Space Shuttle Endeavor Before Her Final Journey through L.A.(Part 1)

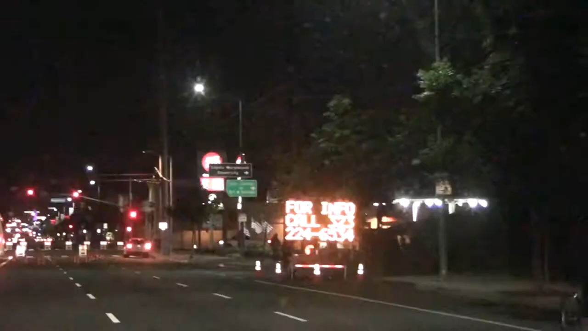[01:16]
So I'm gonna go try to see if I can get a glimpse of the space shuttle Endeavour.
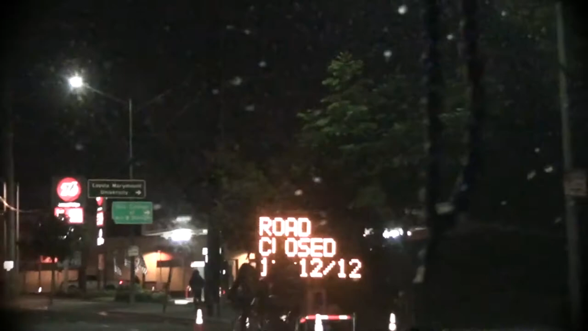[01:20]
And as you see, they have a lot of the streets closed off.